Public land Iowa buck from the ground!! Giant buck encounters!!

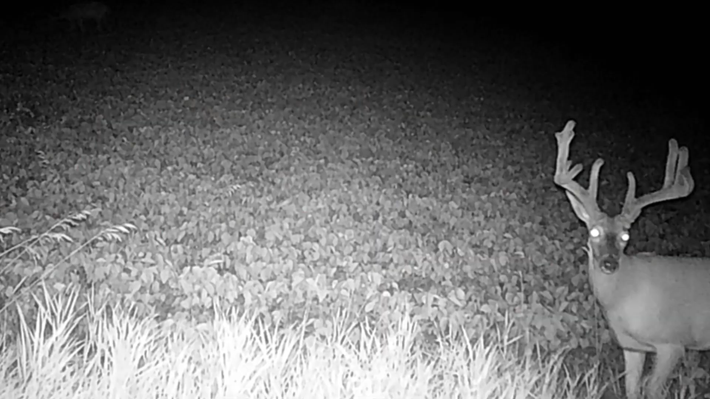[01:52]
Kevin was self-filming and had a big buck come in. It was a buck that we had multiple trail camera pictures of.